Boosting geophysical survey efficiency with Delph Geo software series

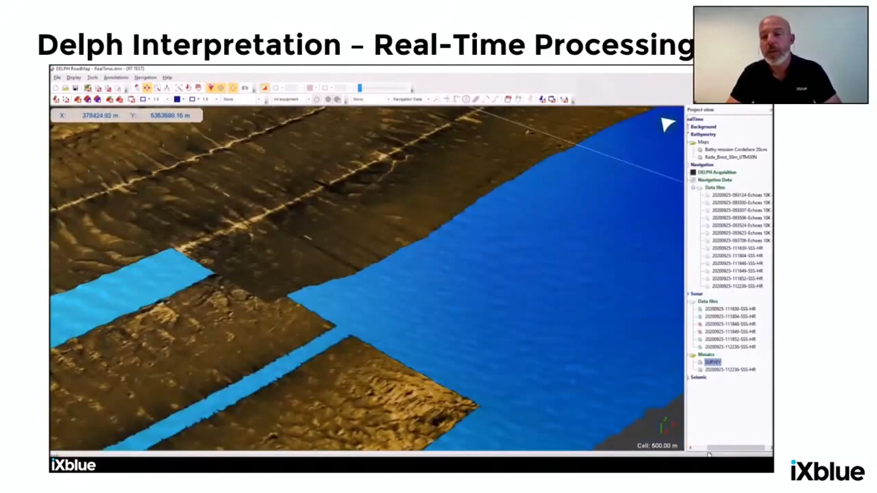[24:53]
the real coverage of the data and we can further inspect the real-time map. So here is the side-scan mosaic being built.
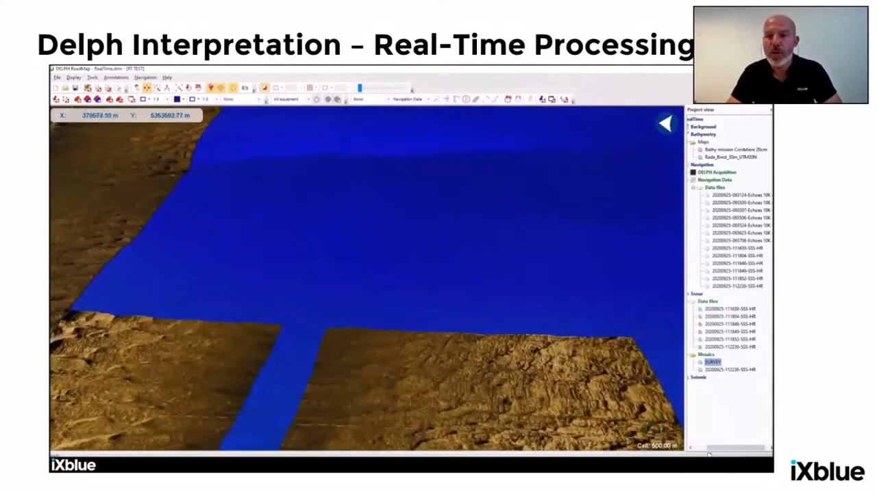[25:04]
Soon it should come onto some wreck in this survey. So we can directly see, not only in the real-time waterfall, but also directly from the maps where the features are located.
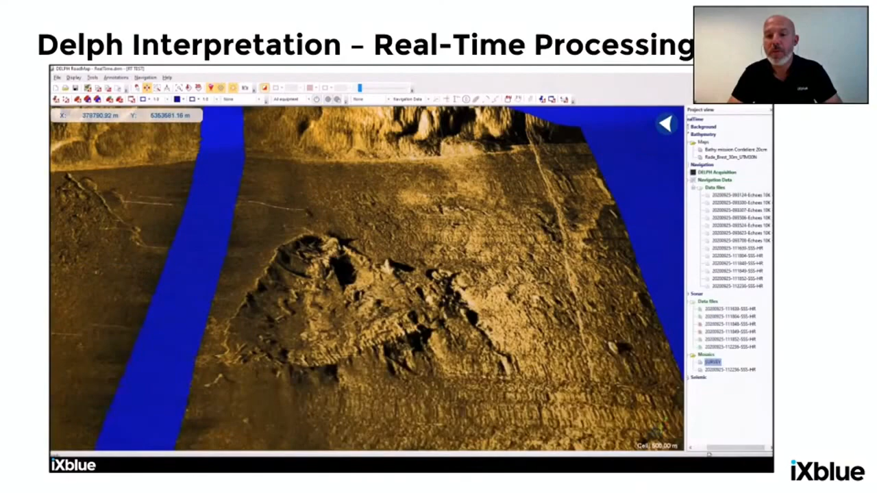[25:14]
Now we can see that wreck, so we can closely inspect.
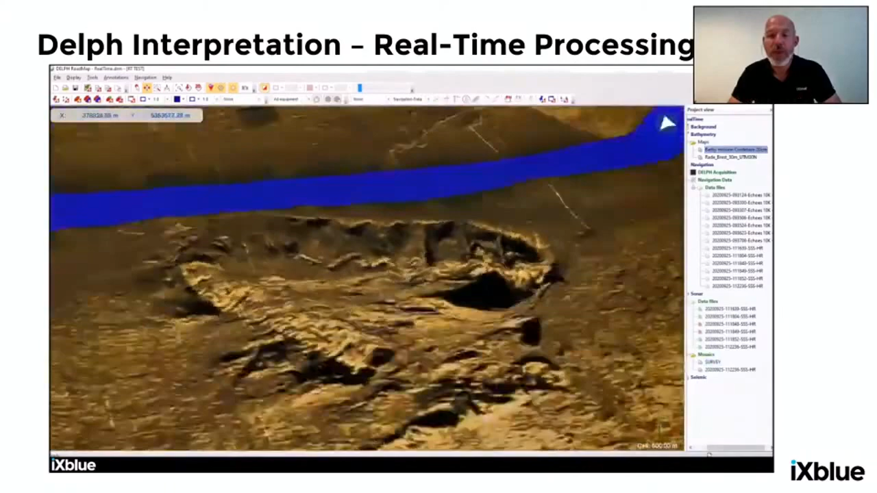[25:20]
We have the high-definition mosaics already available, standard formats, like always,
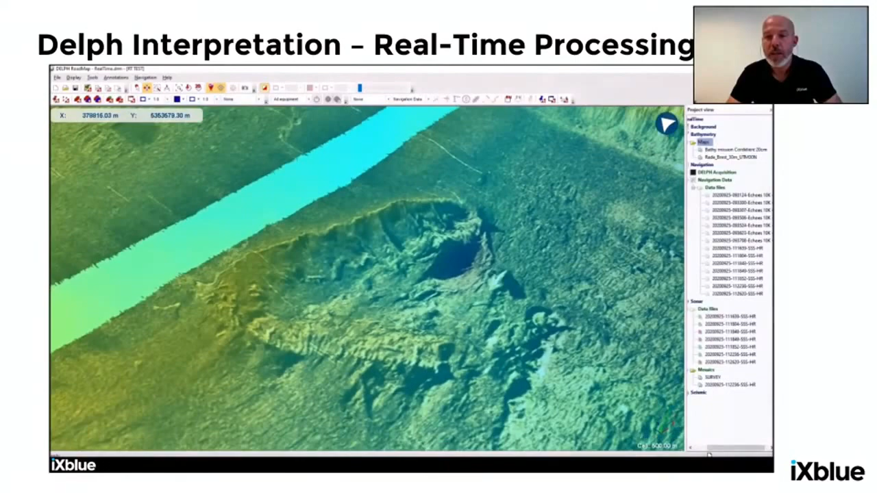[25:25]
and we can already combine it together with the other sensors to confirm whether it's been seen on the bathymetry, on the magnetometer, etc.